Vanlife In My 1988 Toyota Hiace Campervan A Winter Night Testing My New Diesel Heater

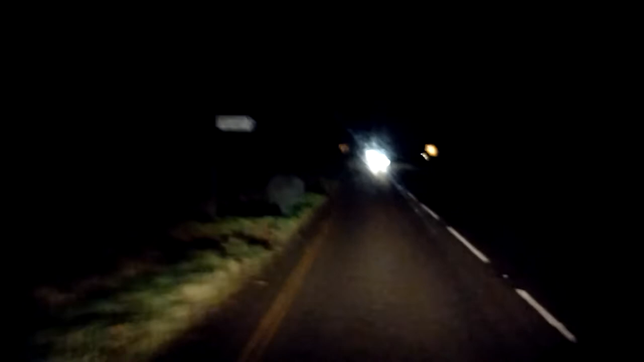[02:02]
hopefully it doesn't say no overnight stays no camping philby bridge car park oh i've gone past it shit
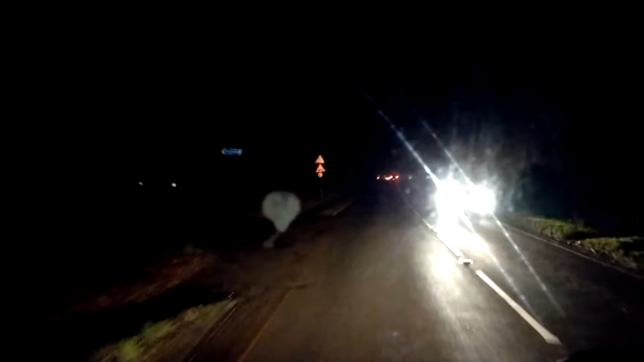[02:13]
here we are philby bridge car park ah six foot six i ain't gonna get under there am i